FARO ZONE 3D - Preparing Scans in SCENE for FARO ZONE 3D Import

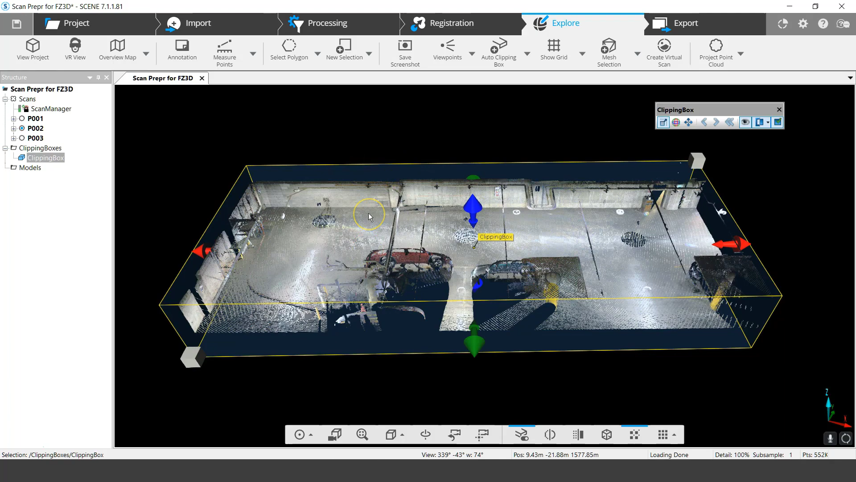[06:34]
uh sorry hit the clipping box I'll right click and you'll see active clipping boxes
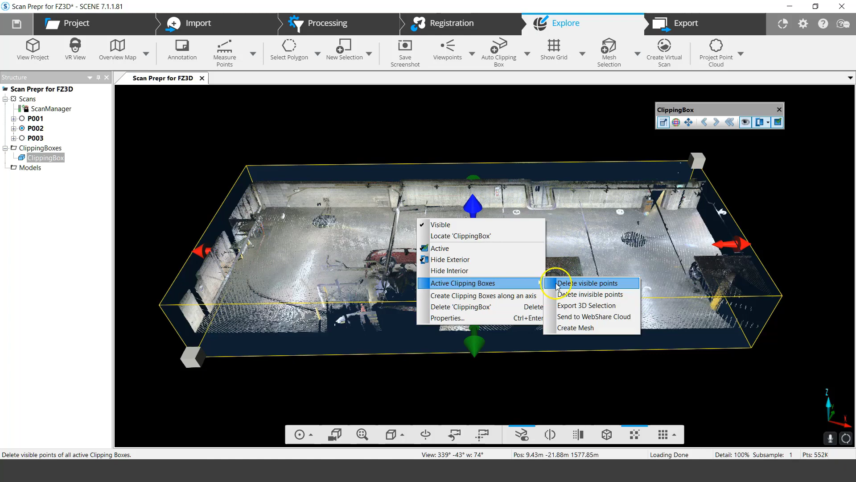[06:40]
okay export 3d selection so um this is another way to do it I have a habit of just hitting ctrl a so I can see my selection here and I'm just going to right click the selection export points now in terms of what to export as I found that e57 okay or PTS
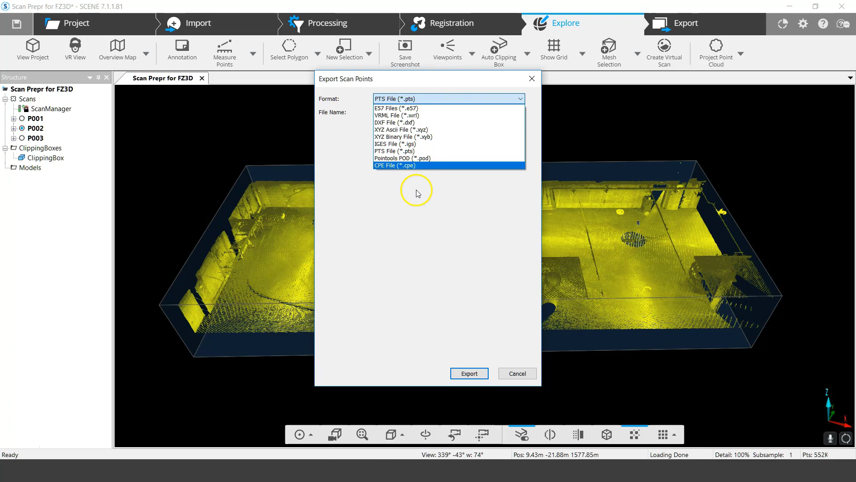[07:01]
will work fairly well so in this case I'm going to use if e57 simply
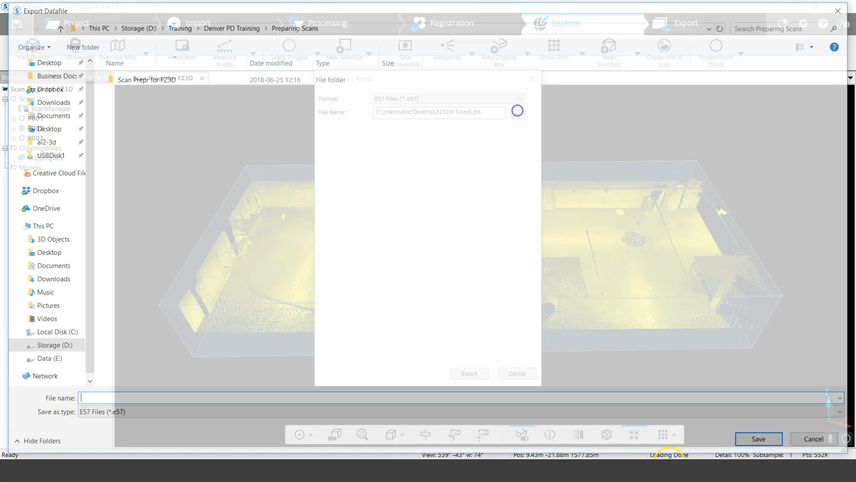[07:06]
because it's a compressed format it will take a little bit less room and I'm just going to do this on my desktop and I'm going to call this
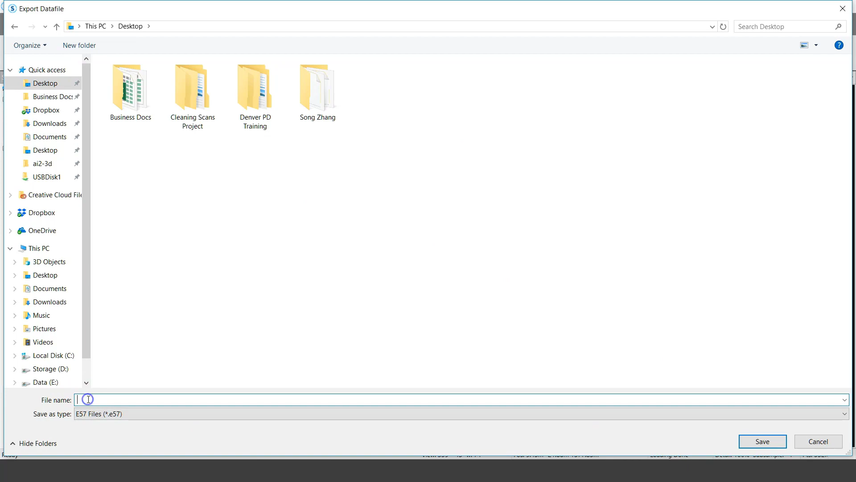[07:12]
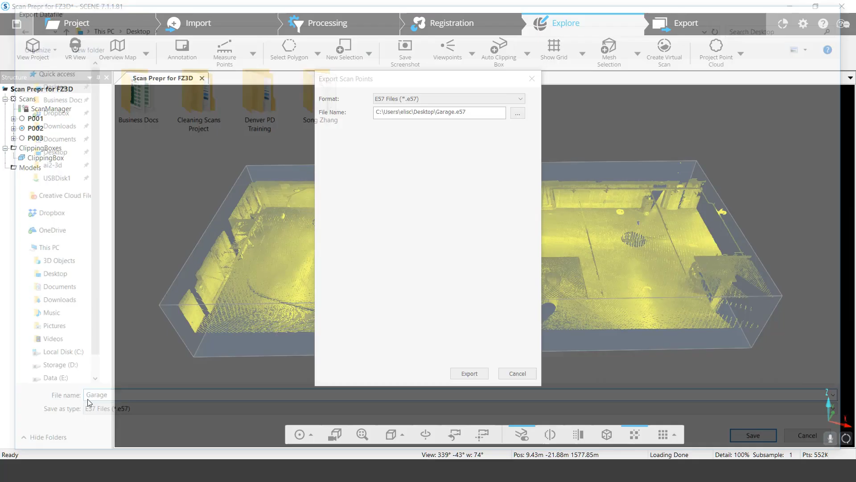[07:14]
garage and good enough and hit okay export and we'll let that export and what I'm going to do right after this is go into
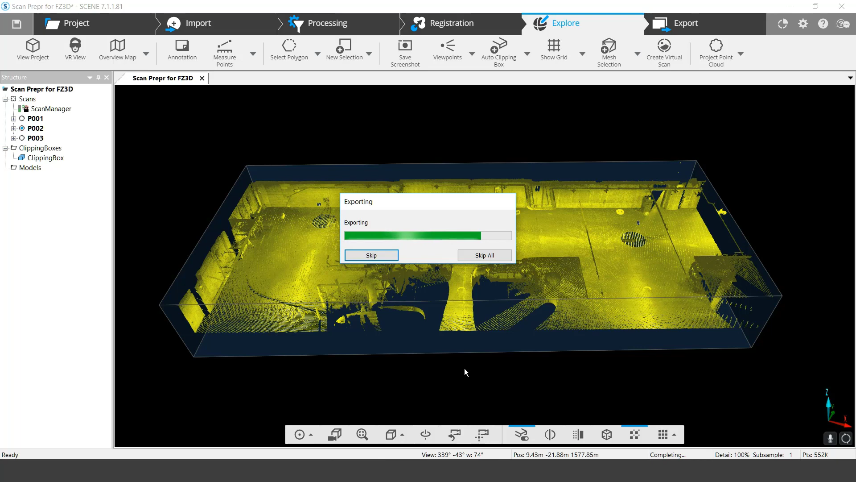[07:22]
ferrozone 3d and show you how we can bring in the data and some of the
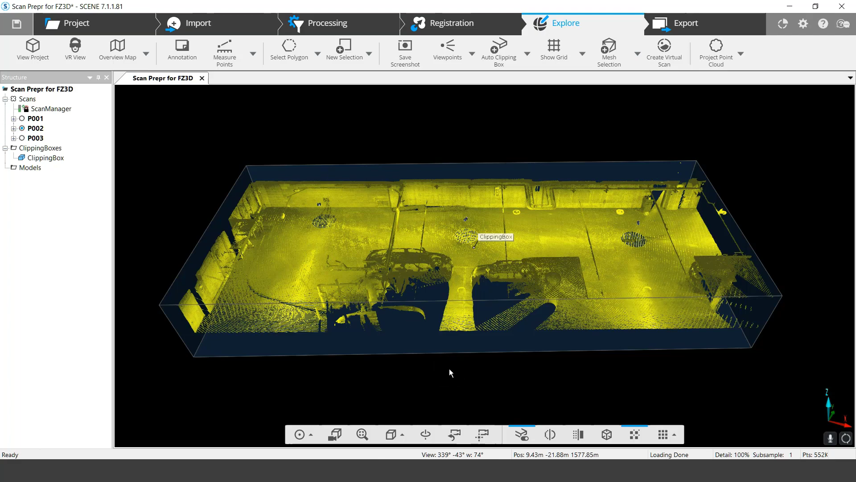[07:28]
manipulation that we can do as well okay so we've switched over to ferrozone 3d
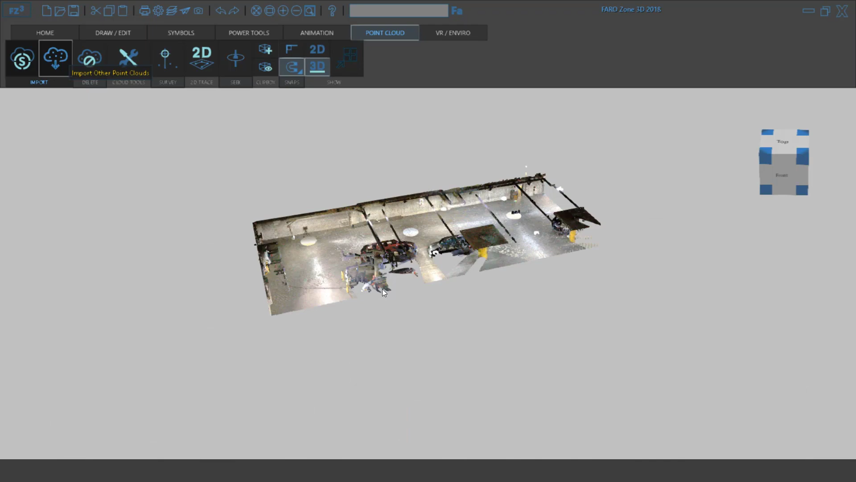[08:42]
always going to do the conversion except for when you have a scene project and that's currently the way that it's set up so what I have here you'll see is a point cloud okay that I the
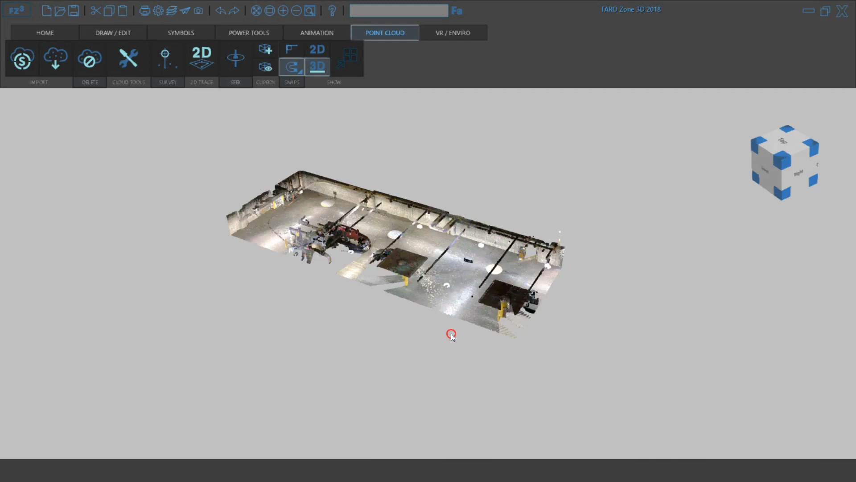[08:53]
garage point cloud but you'll notice that I have got it way way above the
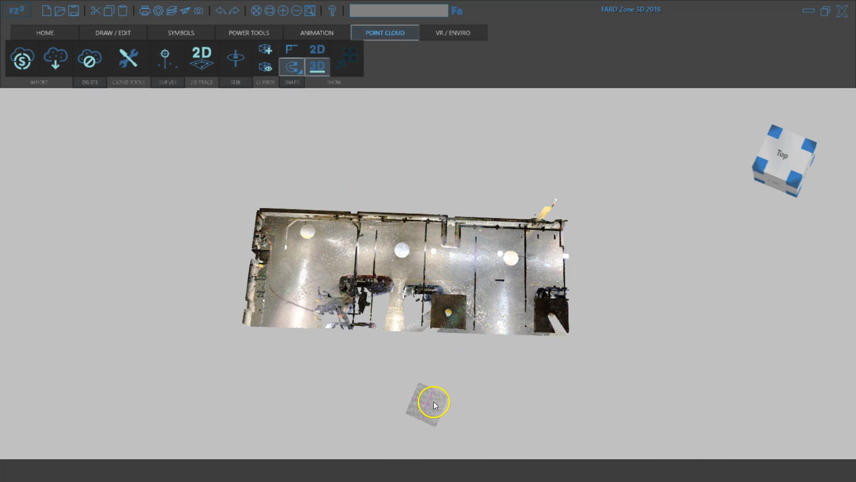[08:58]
zero zero zero so I'm going to do a couple things to set this back in place okay now the first thing I'm going to do
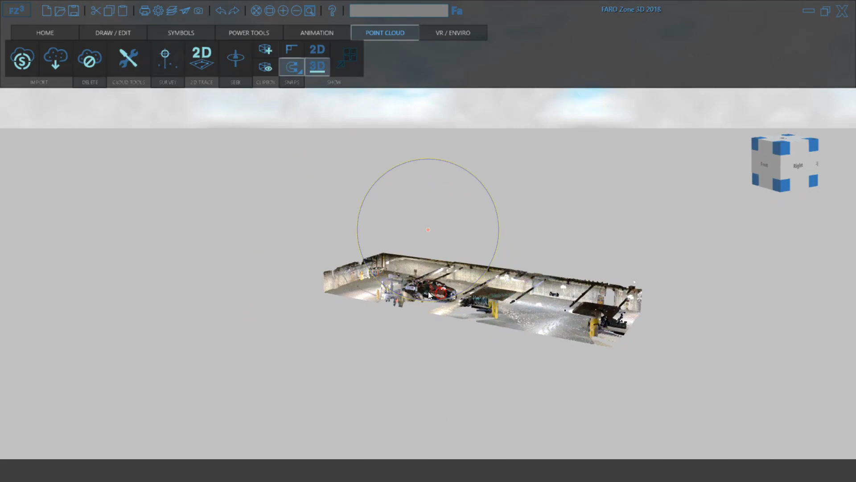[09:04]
is I'm going to get in close here and
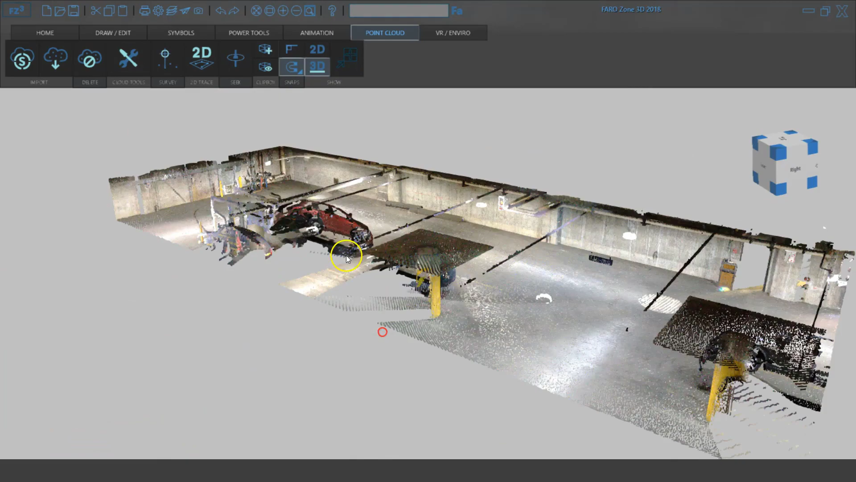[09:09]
I'll probably go to the corner like something like this okay
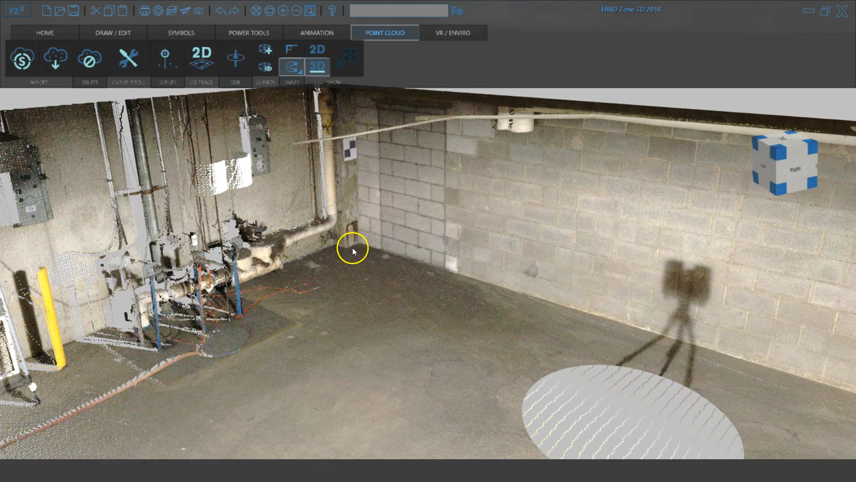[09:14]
and I'm going to set this corner um at about the zero point okay the zero zero zero so right now it's
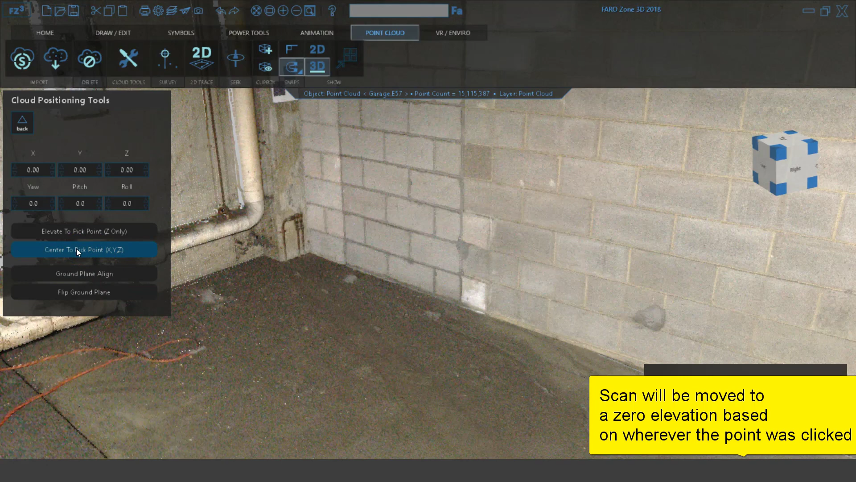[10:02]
xyz if I click this point then this point here will be my x y and z or what I can do is center the pickpoint if I click this point here it will then become the zero zero zero so I'm just going to do that I'm going to go here
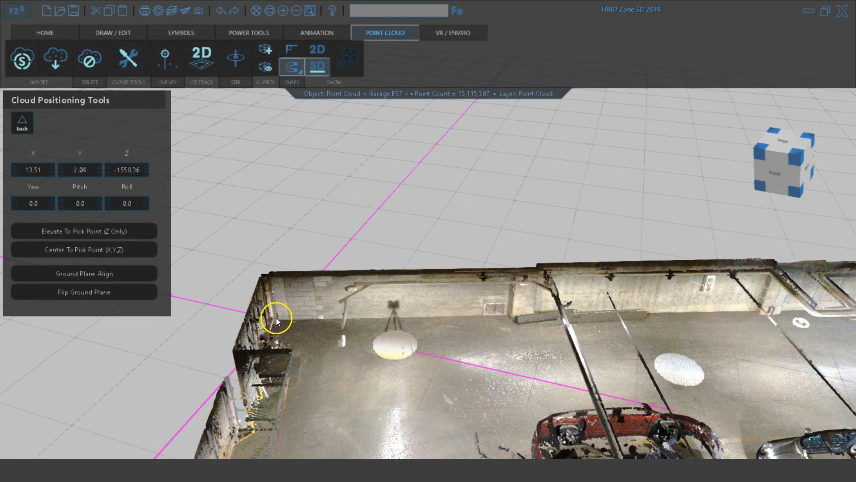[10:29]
right is right there where I want where I was expecting it now other things that I can do is I can rotate this right so here it's got yaw pitch roll so let's say for
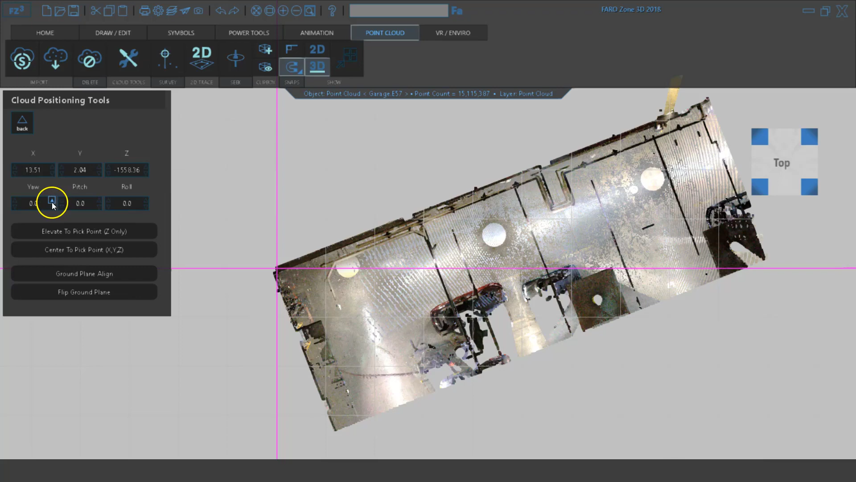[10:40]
example I want a yaw I want to start rotating this I want to square this up I can do this okay like that so now it's more square you can start moving this in x and y okay if you want to uh line it up in a very specific fashion so let's say I want to go down here like that um yeah or you can uh you
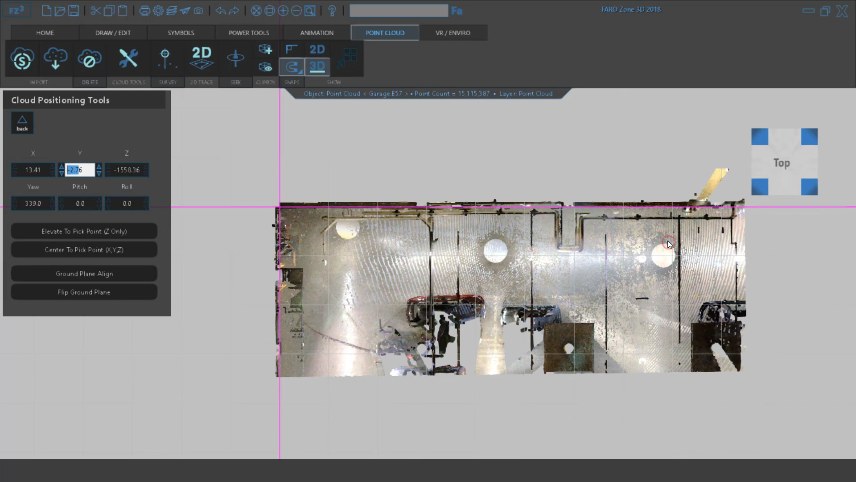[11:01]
know have it oriented in the manner in which you want so um these are the basic tools that
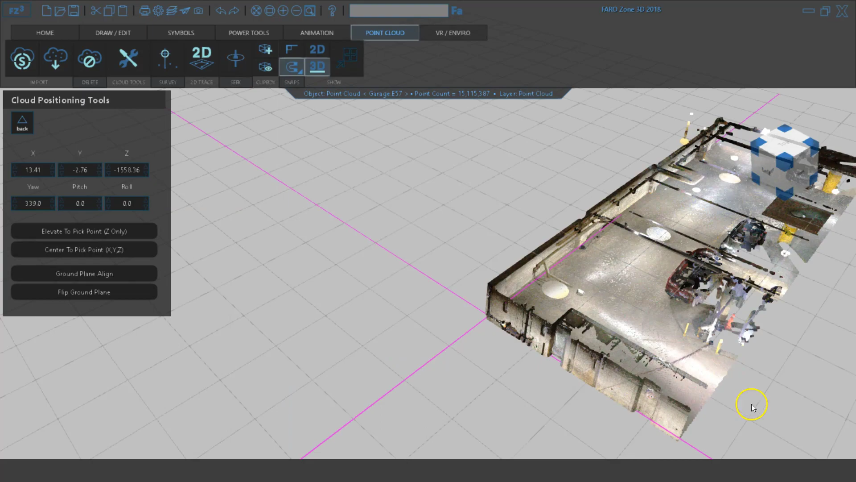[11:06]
can be used to align these point clouds here in ferrozone and also to filter and